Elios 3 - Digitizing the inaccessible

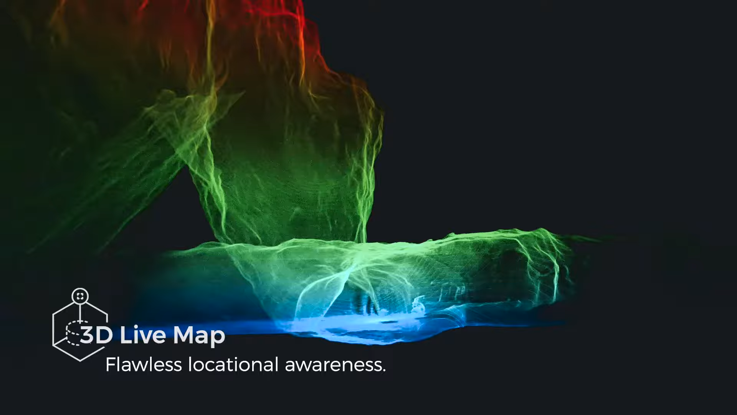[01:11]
Reporting is done intuitively on a high-resolution 3D model of your asset.
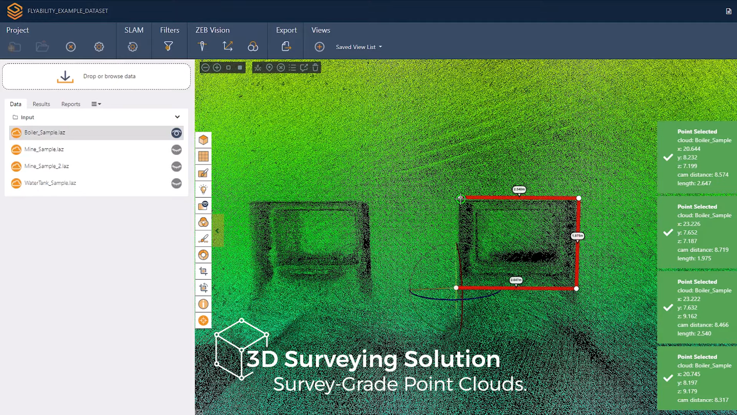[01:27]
Ilios-3's LiDAR data can be processed to build survey-grade 3D models.